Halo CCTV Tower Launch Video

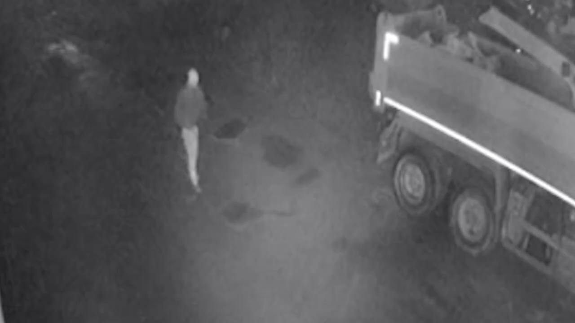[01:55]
The HD cameras have a detection range of up to 100 metres and can include ANPR capture,
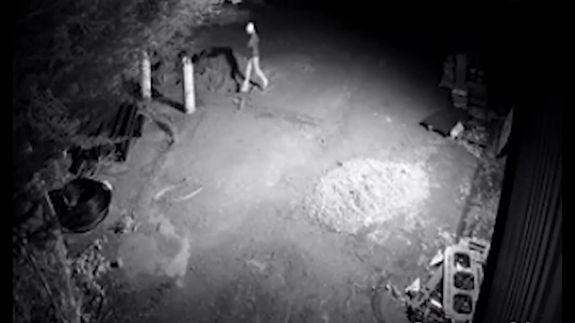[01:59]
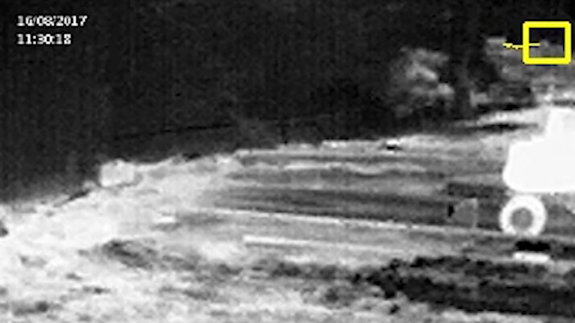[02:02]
whilst our thermal camera range can extend human and vehicle detection up to a kilometre.